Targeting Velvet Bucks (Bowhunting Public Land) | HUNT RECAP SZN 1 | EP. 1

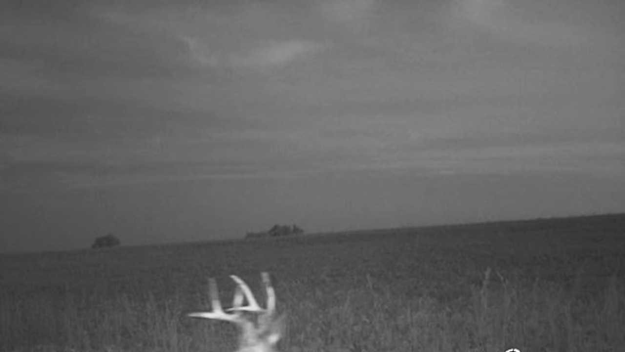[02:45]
We got a couple good bucks on camera at this spot, but they were nighttime pictures, so we weren't exactly sure where the deer were coming from.